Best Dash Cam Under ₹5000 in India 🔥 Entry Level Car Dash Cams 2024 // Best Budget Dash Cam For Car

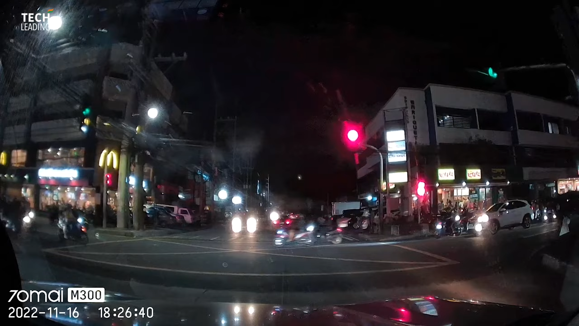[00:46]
भी मिलता है जो night के shots अच्छे निकाल के दे देता है आप चाहें तो CPL filter का use करके video quality को
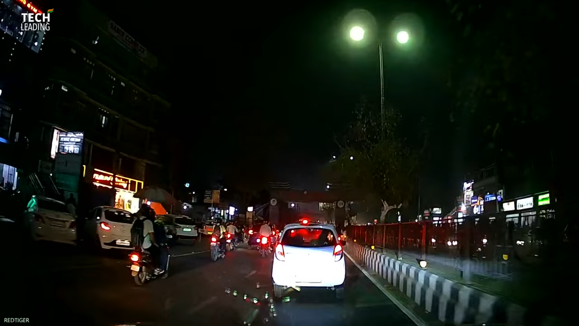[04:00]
beat नहीं कर सकता वीडियोस में extra detailing निकल के आती है जिससे गाड़ी की number plate को read करना easy हो जाता है चाहे फिर गाड़ी दूर ही क्यों नहीं हो इसके लावा इस dash cam में wide angle
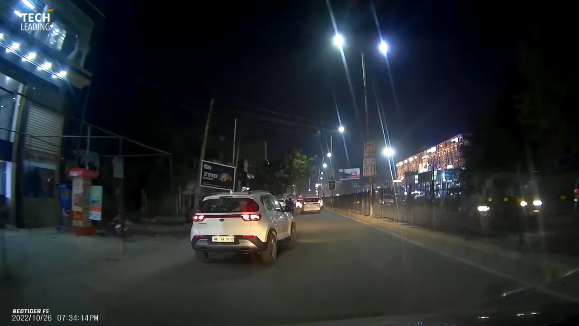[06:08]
1080p resolution में बले ही video quality में थोड़ा सा compromise करना पड़े लेकिन अब 3000